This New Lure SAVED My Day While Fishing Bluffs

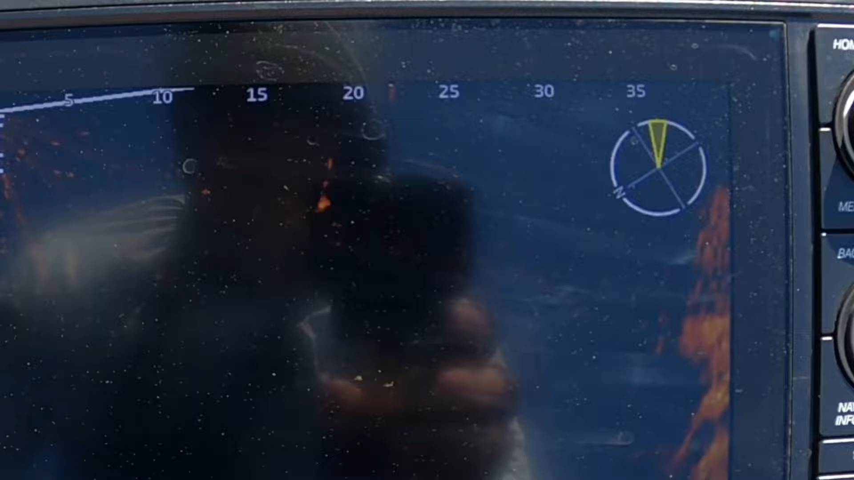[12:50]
Out there about 15, and I've got slack line. You can see how slow it's falling. See how it's kind of just twirling around? Really slow fall.
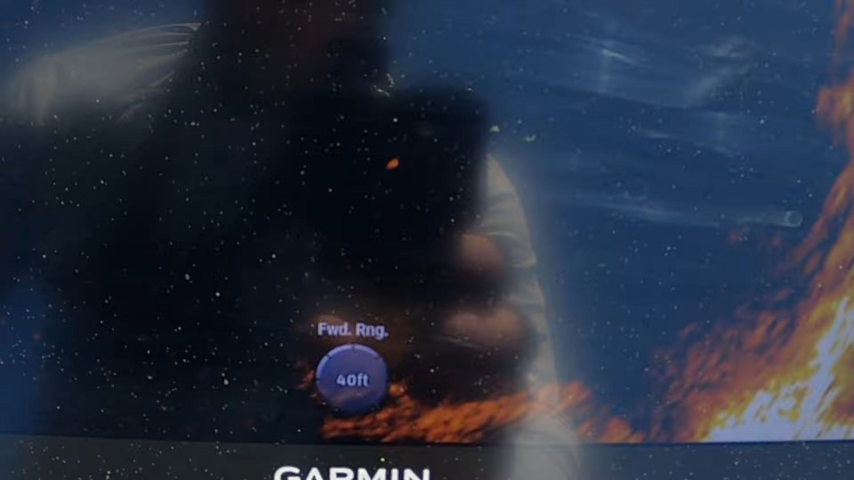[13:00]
It's kind of halfway spiraling. It's a cool bait, really cool bait.
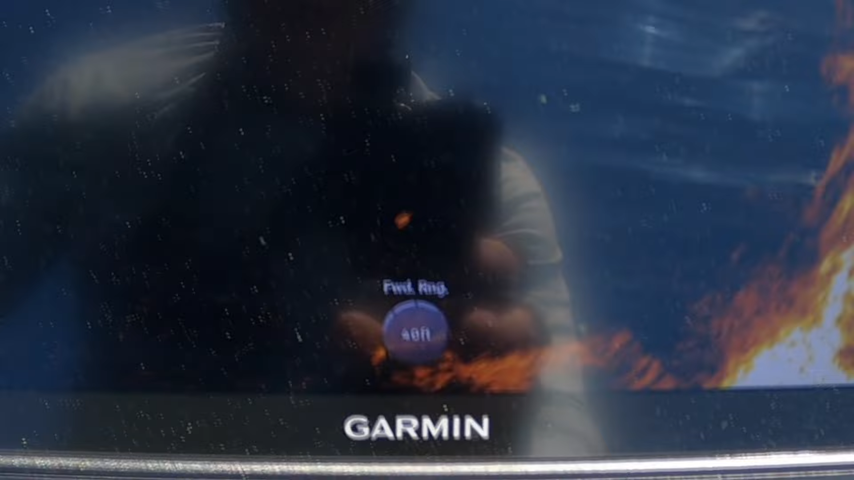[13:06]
Stalls out, I mean, my line's tight now, that's why it's slowed down, but giving it slack again.
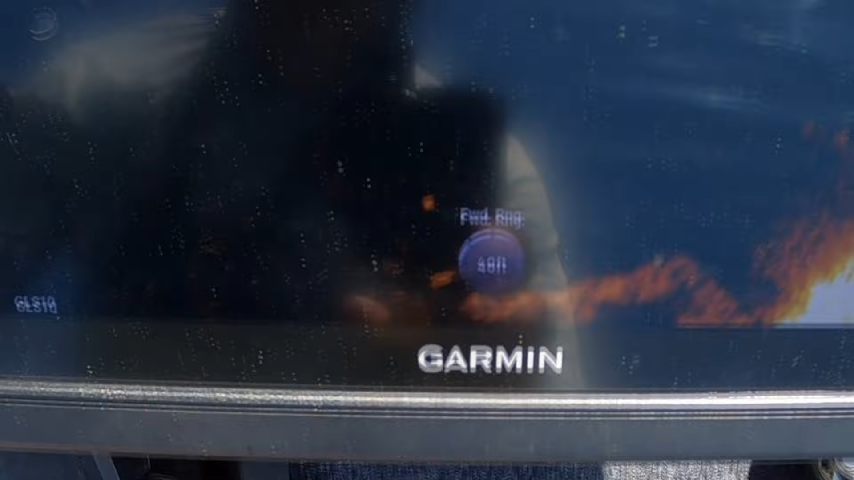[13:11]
It's different, man, and then when you pop it up, it comes up pretty slow, but then it just stalls out,